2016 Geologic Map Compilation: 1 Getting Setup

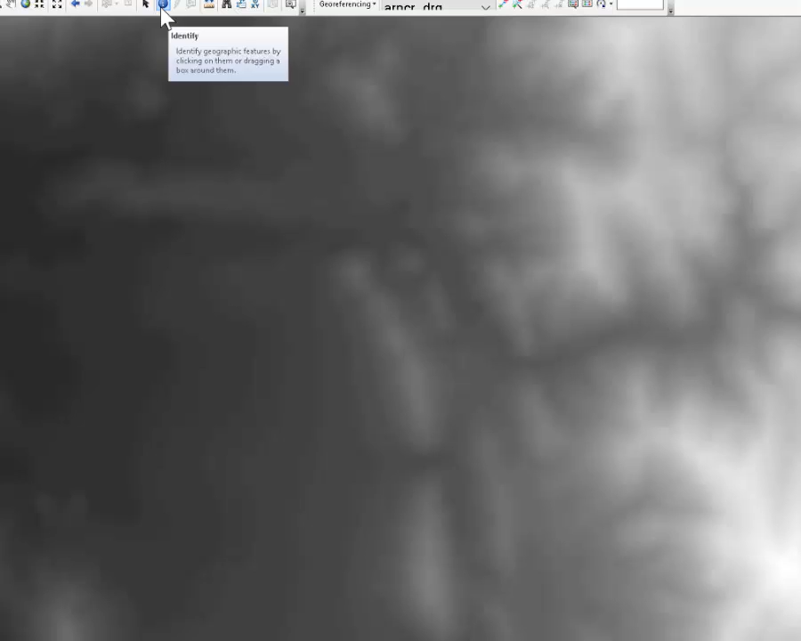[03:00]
I can get this little eye and click, for example, to see that the elevation on the top of that was Pluck Turkey Hill is 1063 meters.